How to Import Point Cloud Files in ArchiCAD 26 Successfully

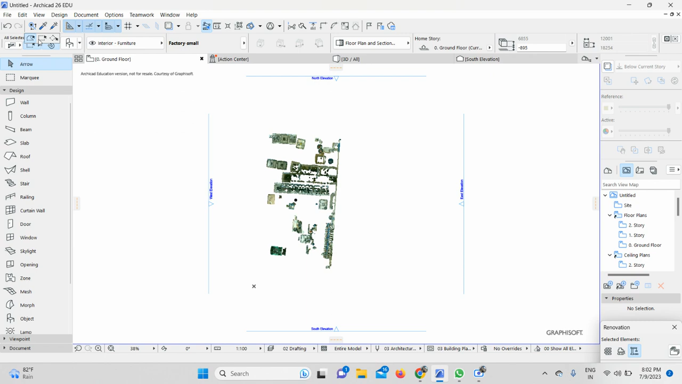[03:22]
here once i will do that here you can see the point cloud file is successfully imported in the archicad 26
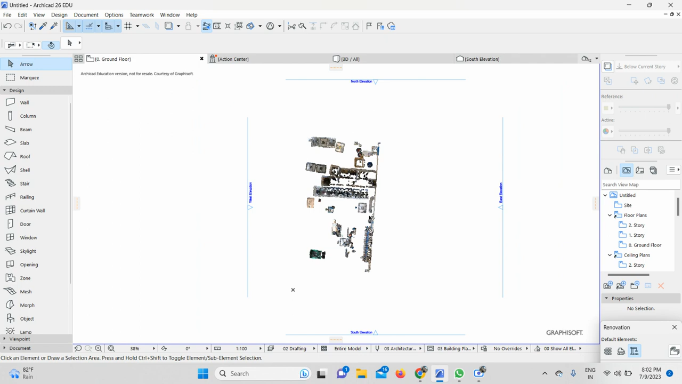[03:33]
so this is this was a part first please wait for part second and do subscribe for part second as well i will show you step by step